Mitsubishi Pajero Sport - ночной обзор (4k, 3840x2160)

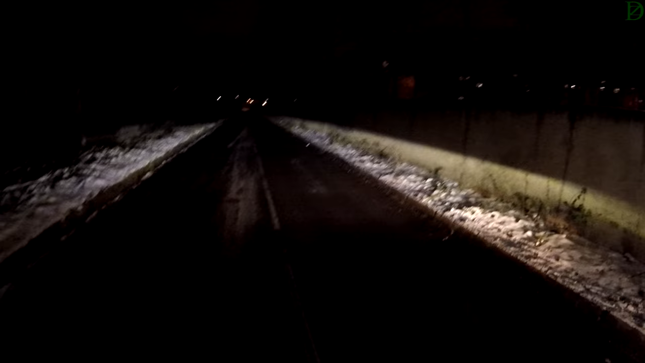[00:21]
честно говоря, кажется, что это дальний Но это всего лишь ближний, и он столь хорош, что дальний меркнет на его фоне Получилось, безусловно, оптическое решение на высоком уровне Интересно,
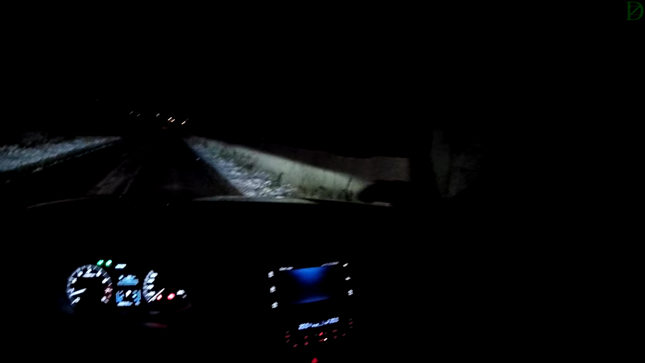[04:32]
для водителя Да Выключаем Плафон Кстати, многие спрашивают Почему я не показываю Как ночью Светит камера
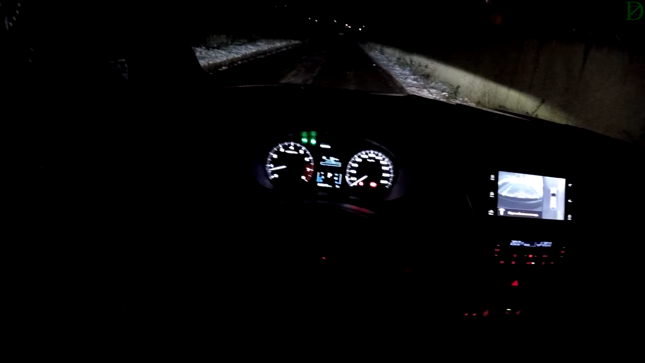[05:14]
Салон Посмотрим, что у нас здесь По-моему приборов
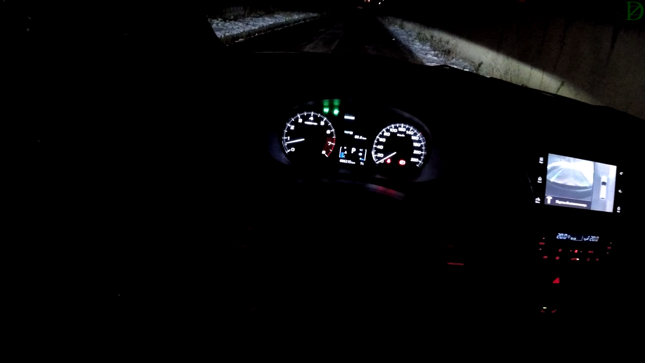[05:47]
может придираюсь Смотрите сами Потому что Сами по себе Приборы хороши Экран достаточно большой Ну В общем Да и только
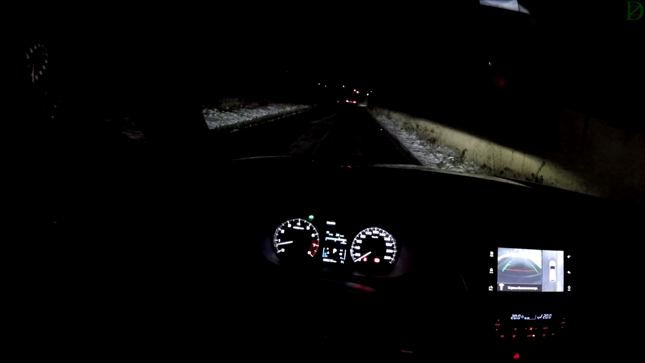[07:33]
Так что За возможность Дорогу освещать У Паджеро Спорта Пожалуй Каких то К нему Нареканий У меня не возникает Так что У Паджеро Спорт Все в порядке Все в порядке С головным освещением Действительно Ну восторг Единственное что Адаптивности никакой нет Автоматического Какого то режима нет Но тем не менее Спасибо за Диодную оптику Далеко придирает Свет А Сами выбрать дальний Мы